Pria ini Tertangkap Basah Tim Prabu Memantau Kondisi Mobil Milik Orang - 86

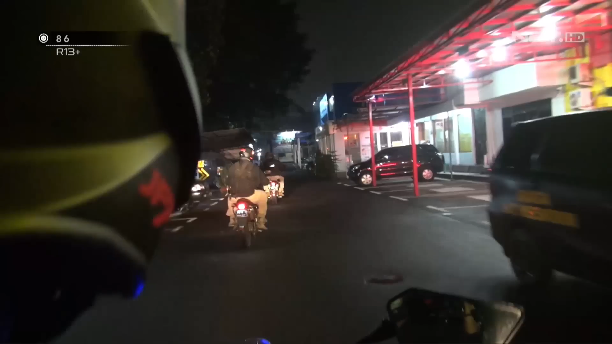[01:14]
Rutinitas tim Prabu Polrestabes Bandung, walaupun mungkin di era masa COVID, kita tetap melaksanakan giat patroli, antisipasi curat-curat dan curanmor, termasuk mungkin kejahatan jalanan lainnya.
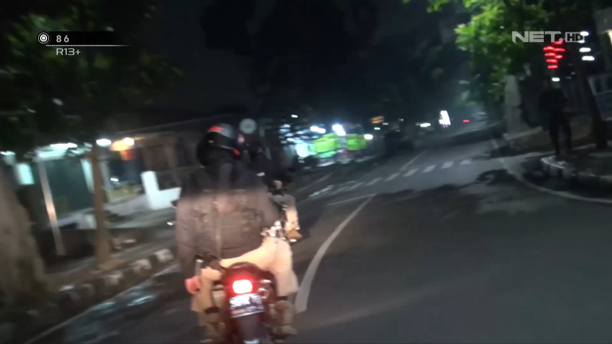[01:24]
Patroli ke jalan-jalan yang dianggap rawan. Setelah melintasi, kita nampak ada salah seorang pemuda yang mungkin mendap-mendap di sekitar kendaraan bermotor roda 4, akhirnya kita berhenti, kita curigai.
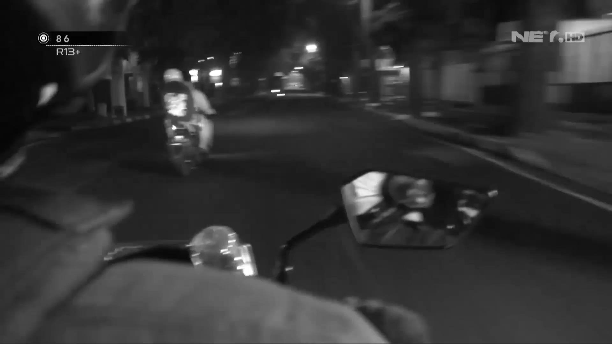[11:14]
dan sering mungkin terjadi malah setelah balapan liar ini dengan kecepatan tinggi dan dia lepas kontrol dan udah pengaruh mungkin minuman keras atau mungkin obat-obatan terlarang, sehingga banyak kecelakaan di jalan sekitar Jalan Buah Batu ini.